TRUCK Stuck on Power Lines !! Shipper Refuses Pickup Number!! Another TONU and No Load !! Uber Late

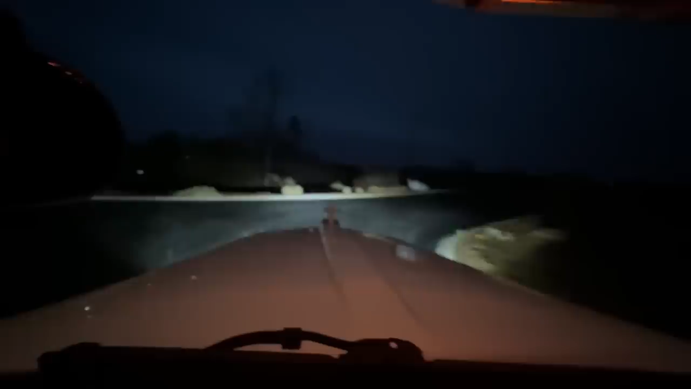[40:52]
So I chose option one because it seemed like they put those barriers out a little too far and they were trying to persuade you to go this way, which it seems like there's a bunch of tire tracks, that'd be the way to go. So I followed that way. I think that was the right choice because it does open up. I was just worried that it was like an employee lot that wasn't going to open up over here. So eventually they'll probably have some guard shacks up there or something. Put my brights off for these guys.
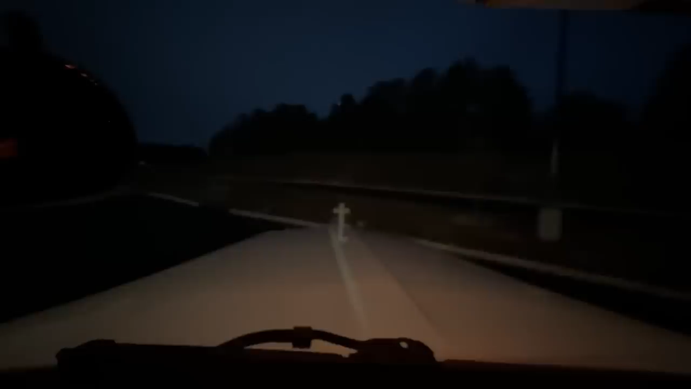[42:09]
But they redid this asphalt because there used to be a big lip on that concrete right there where your landing gear would come down. There's a big lip on it, so they must have laid this asphalt since the last time I was here, which was like last week. It's a nice beat right there too.
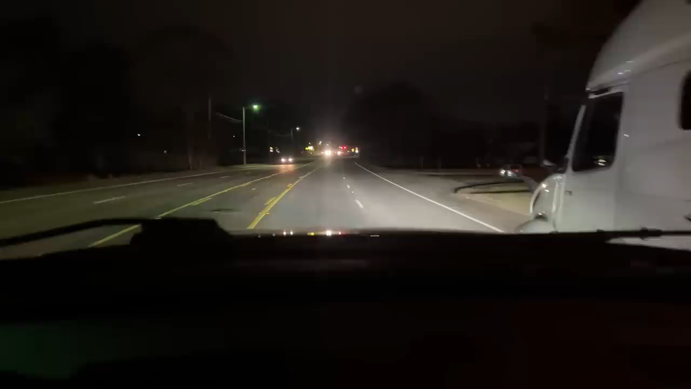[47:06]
Mandat, M-A-N-D-A-A-T, Inc. Never heard of them, but yeah, that's a nice trailer. All right, let's get this big old girl home.
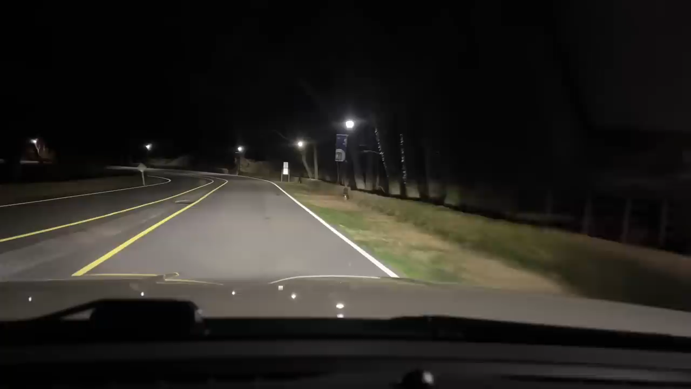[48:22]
T-Dubs actually used to work at SIP. But now we are at Furman, so this is a really pretty campus, guys. This is up here just north of Greenville, about 6 miles. We got the call to bring some people down. I said, oh, I'll go up there and get them a safe ride back to the downtown Greenville area. But yeah, really pretty campus. Big old fountain right when you come in here in the entrance. Breaks off to the right, and there is the housing usually. Where are they at? Yeah, there's the right. Sorry, I had to look at the Uber app.
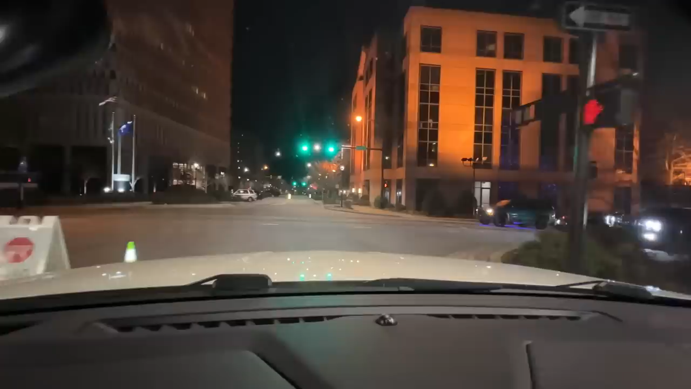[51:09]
Okay, you learned all kinds of music while you are Ubering. So those were six young ladies going out for a birthday to the downtown area of Greenville. All right. That was called Jack Hartwell. Uh-oh, someone's screaming over there. Let's continue. See what else we get. Maybe a little bit more low-key. Okay, another Uber XL ride. Let's see who we got over here. And I messaged them and said, are you at the top or the bottom?
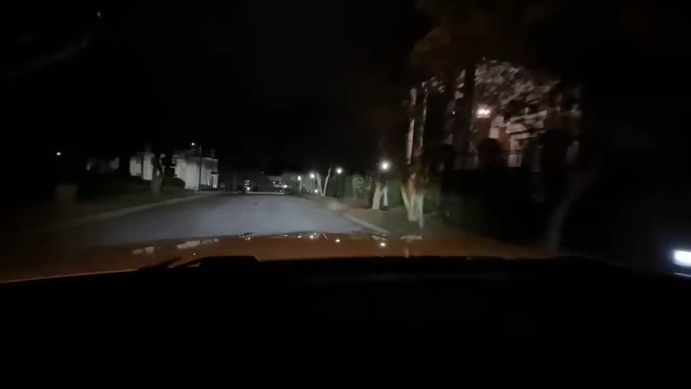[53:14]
And there is like a big opening in the front. But yeah, it's a really elegant place. Let's see if we can get in right here. Here we go. It must have had some kind of event tonight. And Scott's pin is showing that he's right here somewhere. Let's see if I can go up this drive. There we go. It's actually showing he's to my right, but I don't think that his GPS must be wrong. It's probably right here.